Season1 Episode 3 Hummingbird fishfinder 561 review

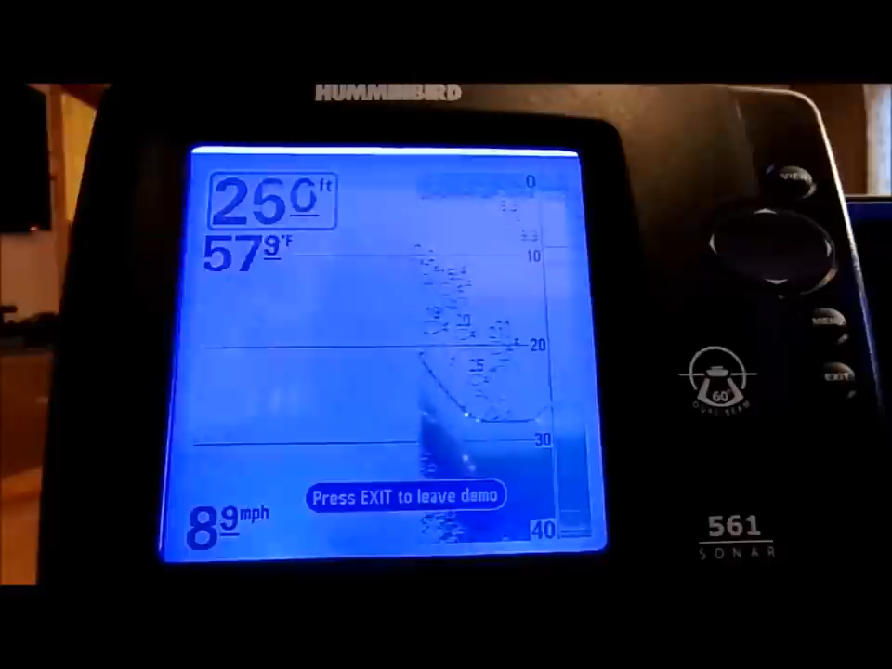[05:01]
On screen: water 57.9°F, speed 8.9 mph
What I like about it is it's very simple to use.
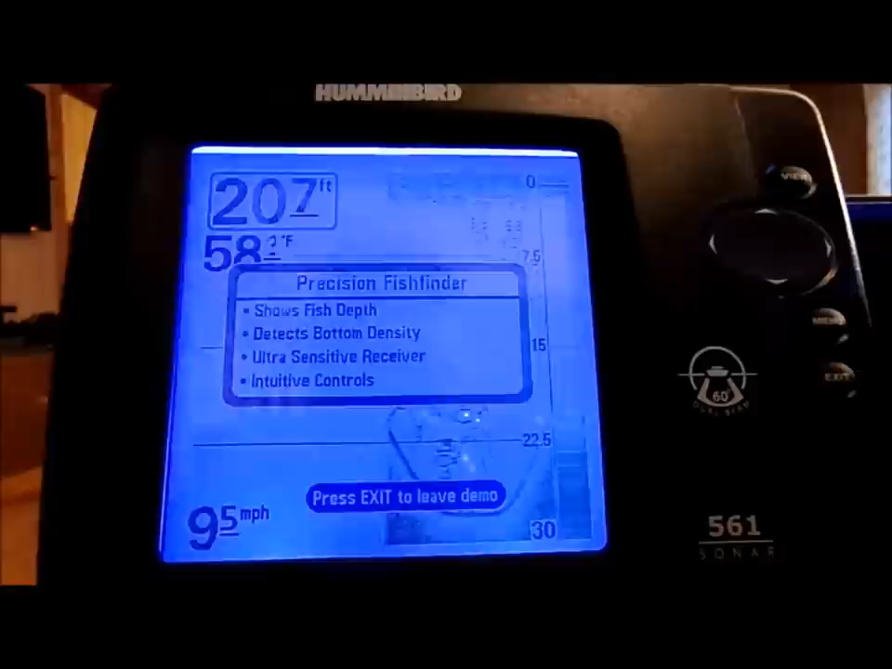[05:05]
On screen: speed 9.5 mph
Right now, it's just in simulation mode.
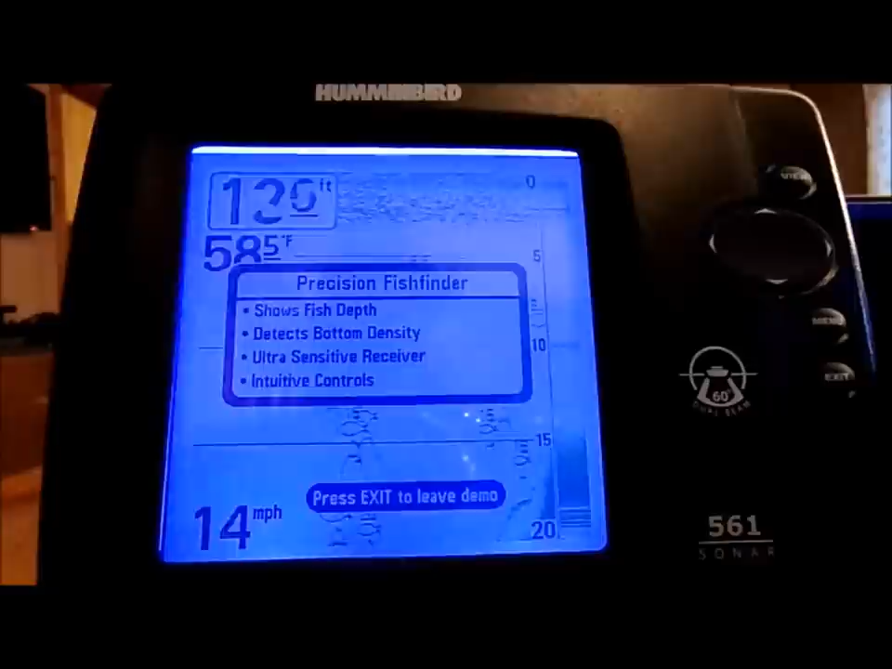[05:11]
On screen: water 58.5°F, speed 14 mph
So you can get an idea. You can tinker with everything and kind of get an
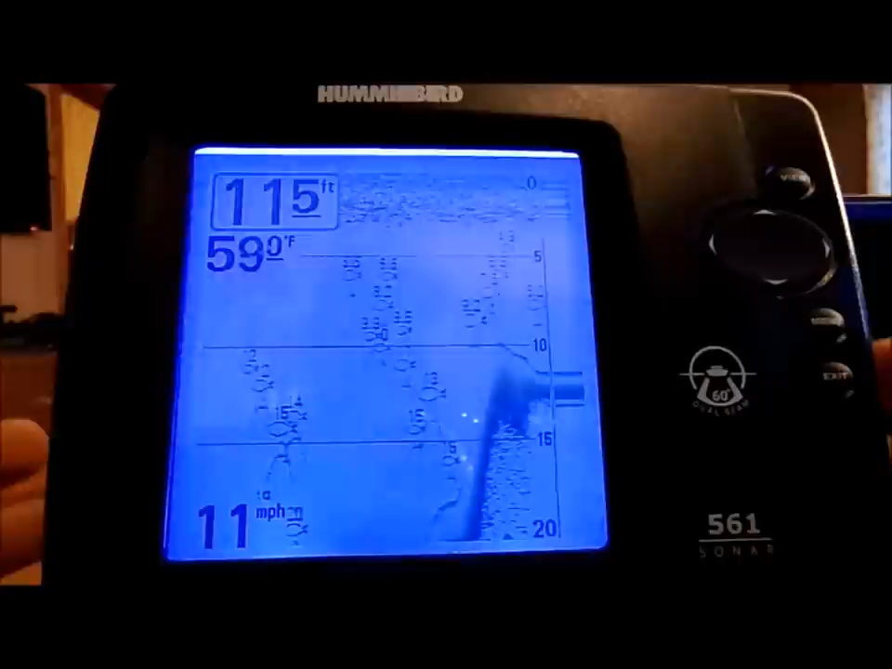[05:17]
On screen: speed 11 mph
idea how everything works and why it works.
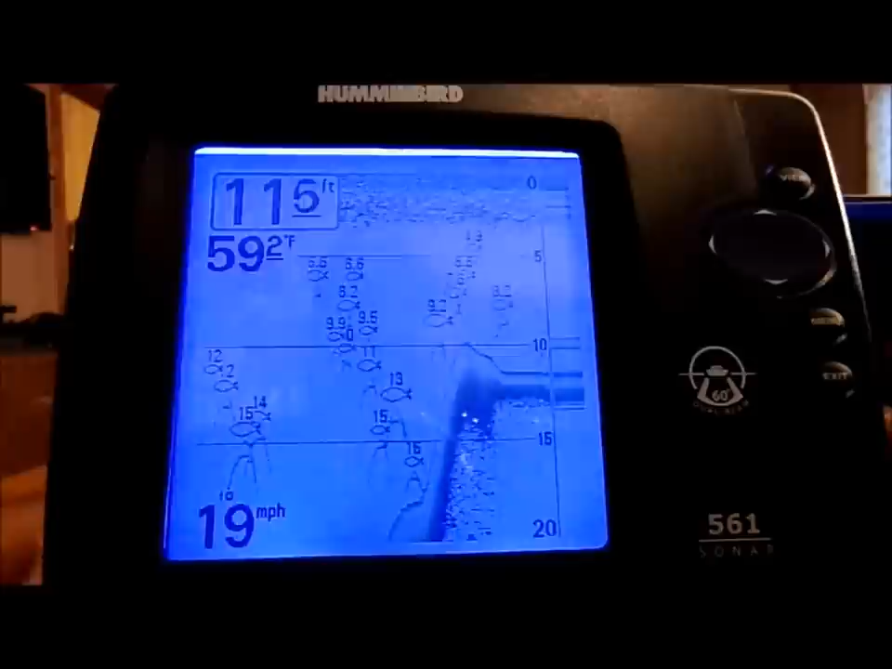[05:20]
On screen: speed 19 mph
For example, you can sit here and you can see the fish here on the sonar.
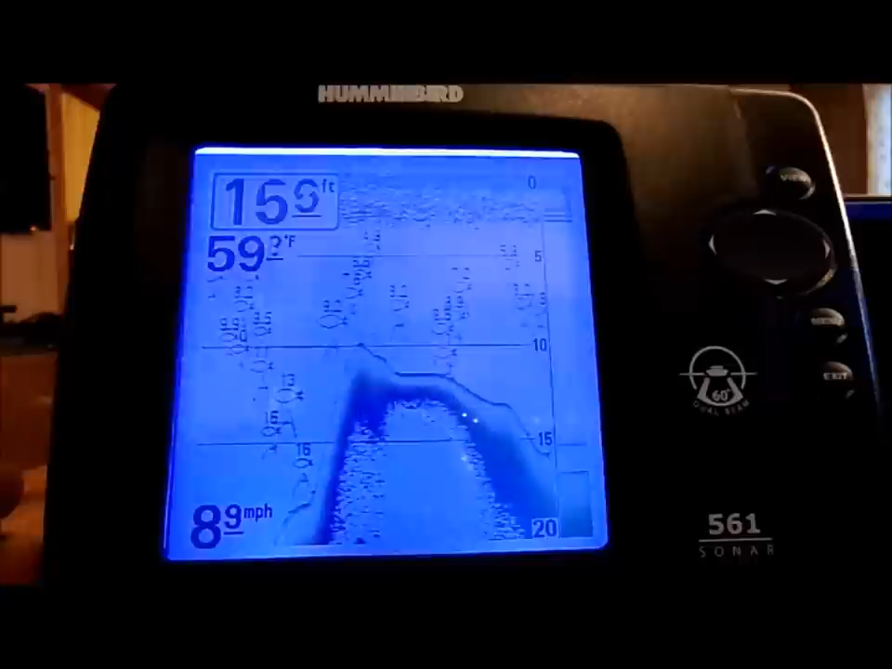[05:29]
On screen: speed 8.9 mph
And let me go ahead and adjust the contrast
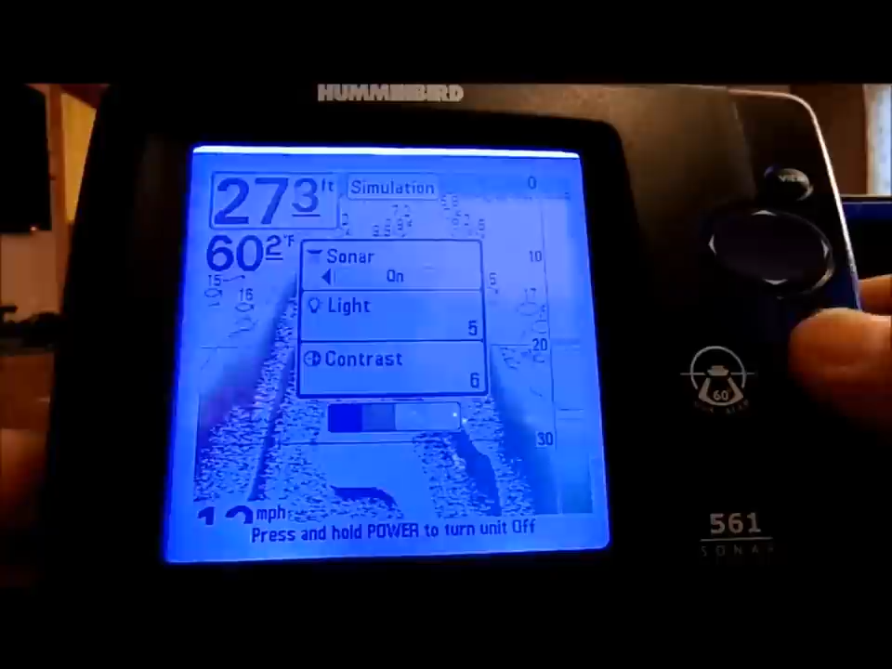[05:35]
so you guys can see it a little bit better.
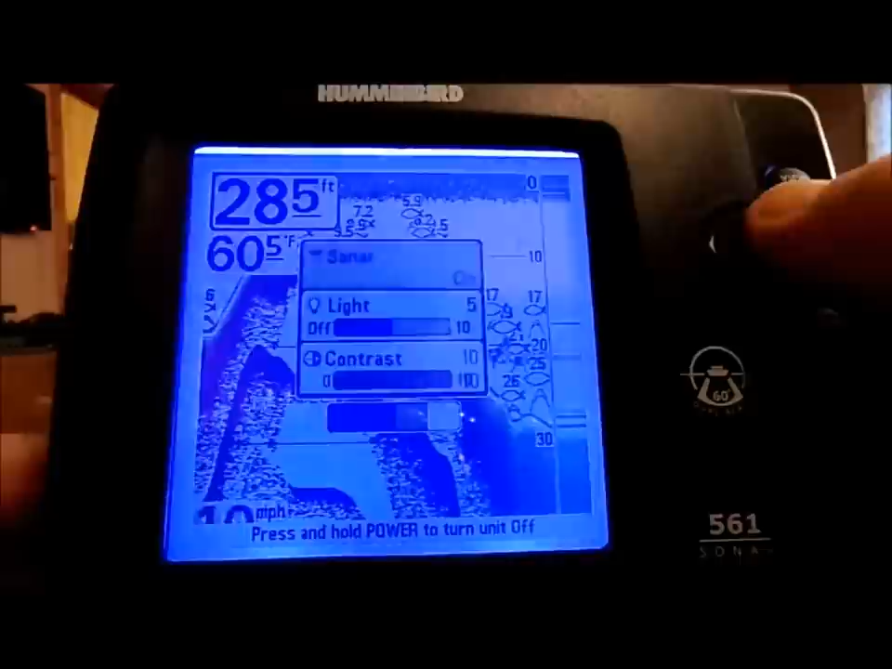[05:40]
On screen: water 60.5°F
And let me brighten it up a little bit, too.
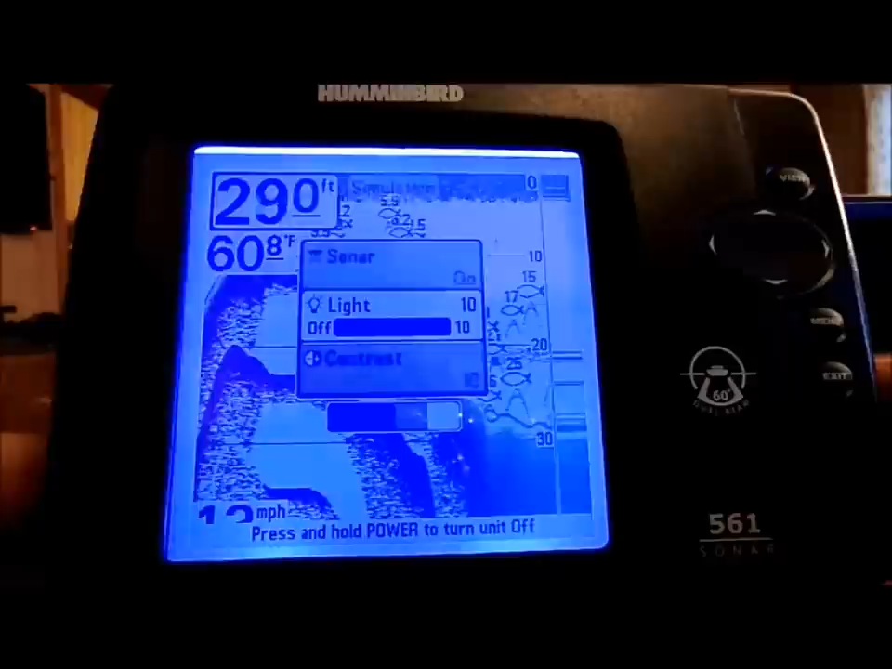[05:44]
On screen: water 60.8°F
Okay. You guys can see it a little bit better. It will show contours in the bottom.
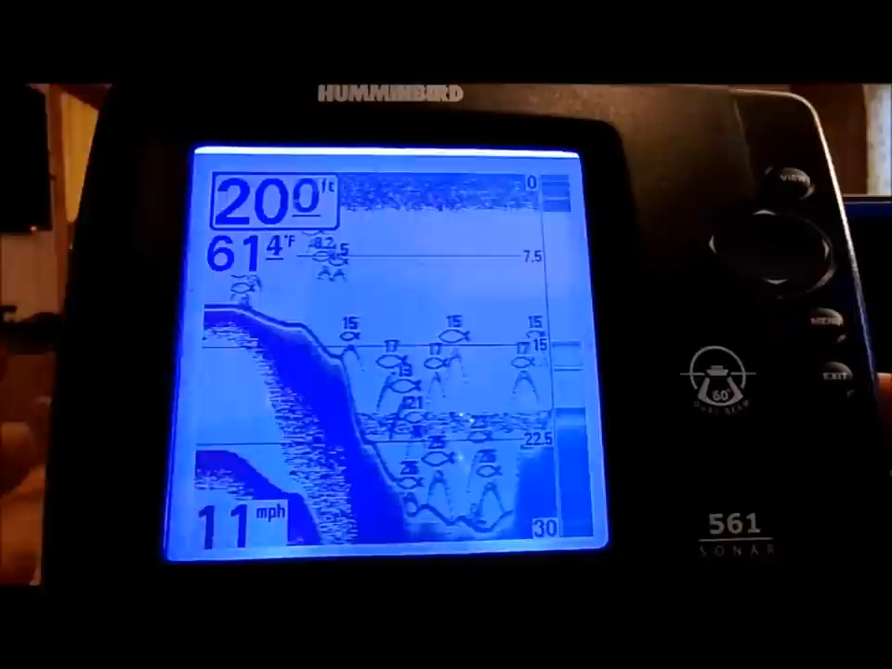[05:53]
On screen: water 61.4°F, speed 11 mph
Depending on the darkness and the lightness, it will kind of give you an idea of the bottom, what it's consistent of.
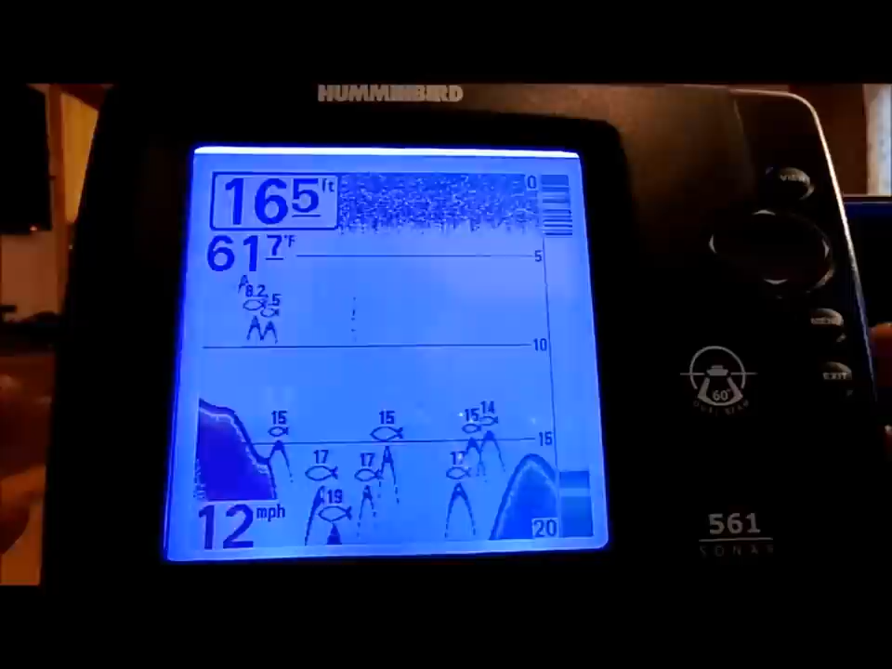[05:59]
On screen: speed 12 mph
At the top here, you can see that there is some water turbulence. It does show that. It could be seaweed. It displays the fish by three different sizes,
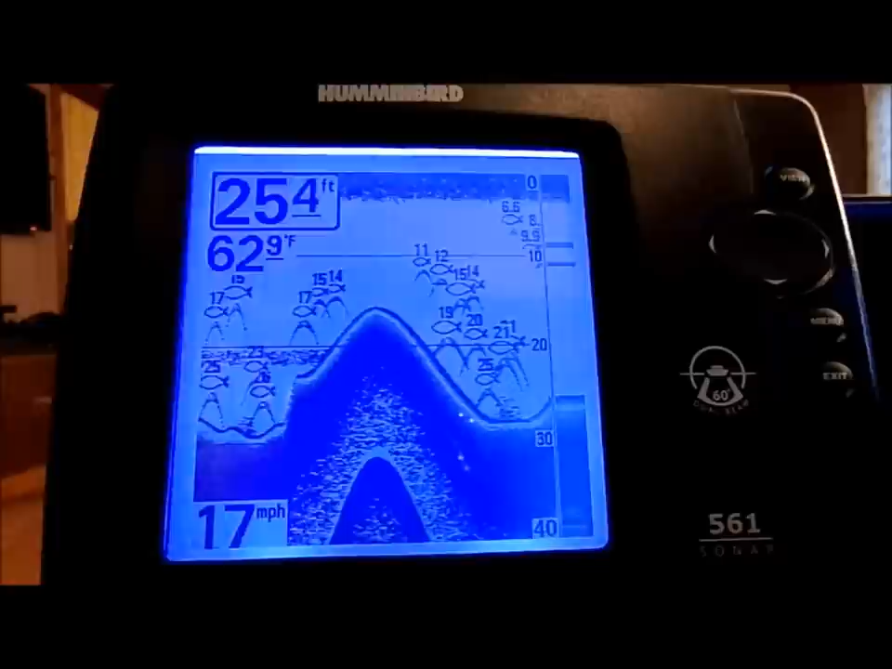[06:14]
On screen: depth 25.4 ft, water 62.9°F, speed 17 mph
small, medium, and large. Be aware that small and sometimes medium could be small or large schools of fish.
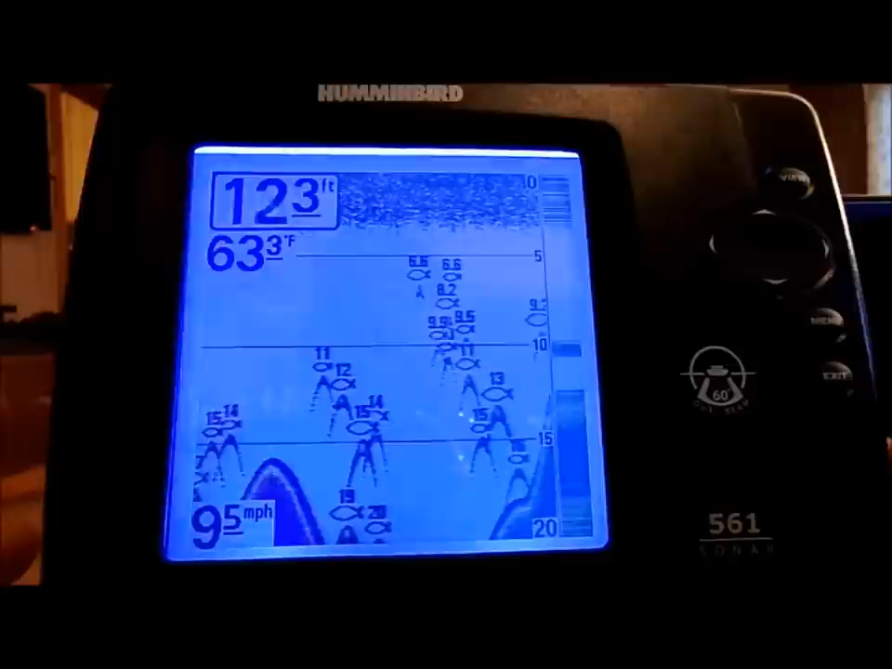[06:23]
On screen: water 63.3°F, speed 9.5 mph
So what could be showing up as a small fish or a medium fish could, in fact,
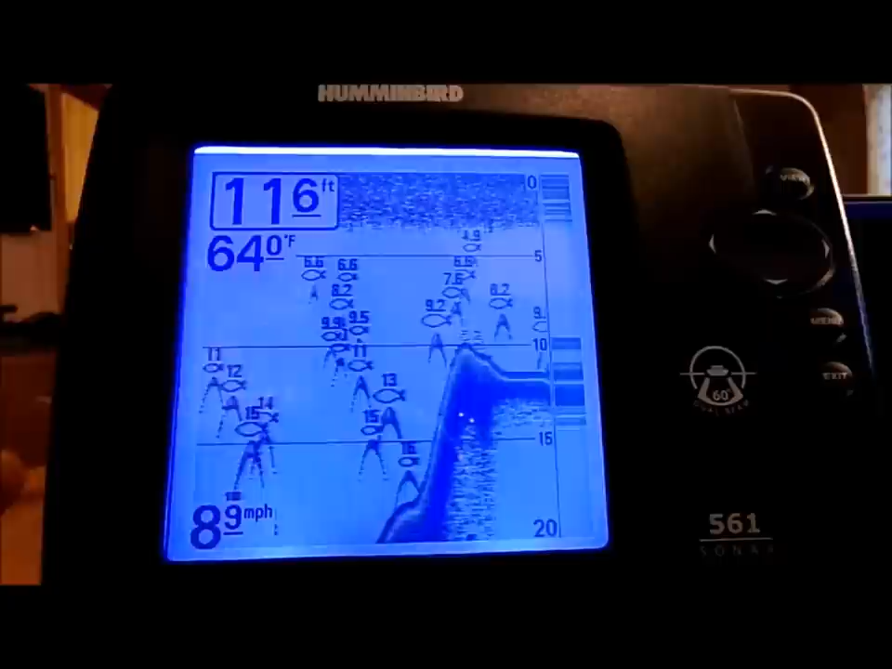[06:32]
On screen: speed 8.9 mph
end up being just a large school of fish. So you want to kind of keep that in mind.